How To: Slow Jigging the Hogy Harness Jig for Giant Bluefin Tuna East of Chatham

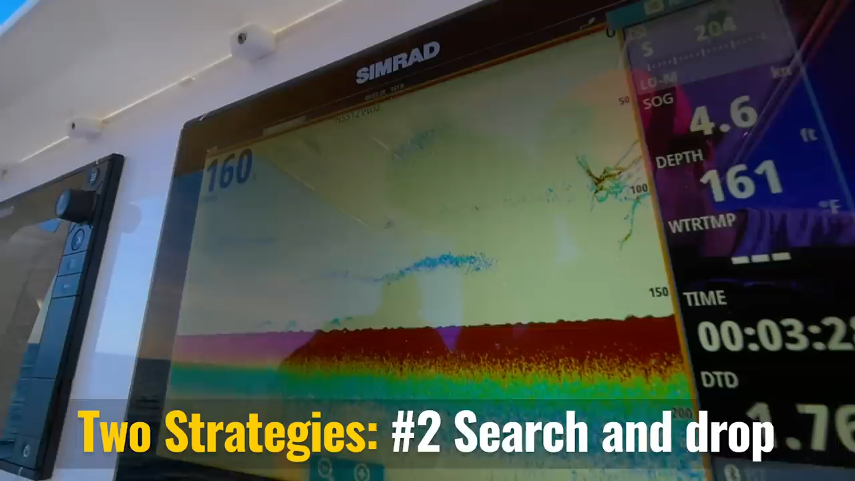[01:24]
What I like to do in that case is idle slowly while staring at my fish finder looking for targets.